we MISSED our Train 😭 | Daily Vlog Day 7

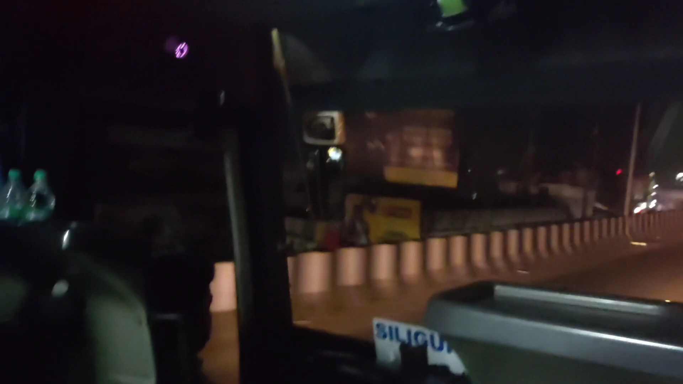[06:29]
मेरो मात्रै सिट पछि नगएर चाहिँ म चाहिँ यसरी बसिरहेको. हामी चाहिँ अहिले यहाँनिर रास्तामा आज बाटोमा चाहिँ ढाबामा रोकिरहेको छ.